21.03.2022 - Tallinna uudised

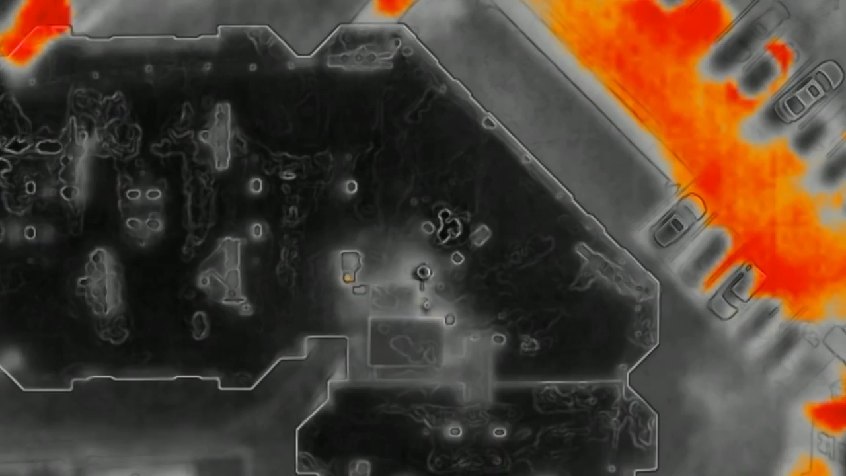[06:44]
Soojusvõrgu pildistamiseks lendab helikopter üle ühe koha orienteeruvalt kolm korda, mis tähendab, et ühes asukohas on kuulda helikopteri häelt ligi 15 minutit.
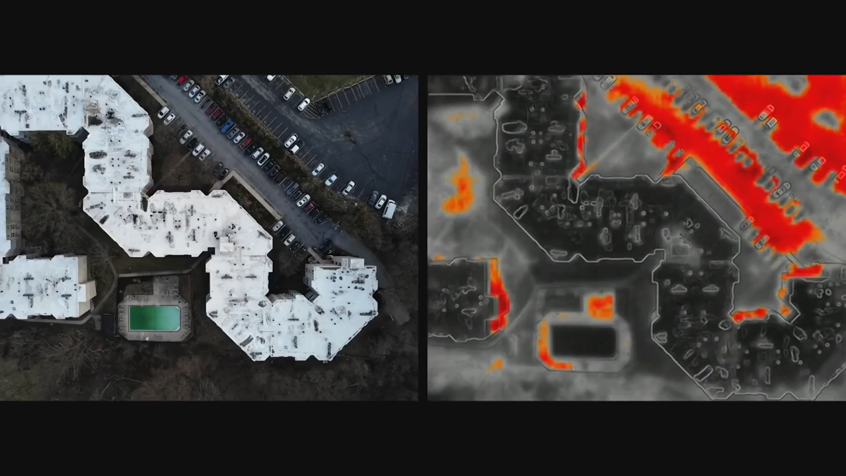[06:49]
Kopter lendab Tallinna kohal täna ja homma õhtul kella 8 ja 11.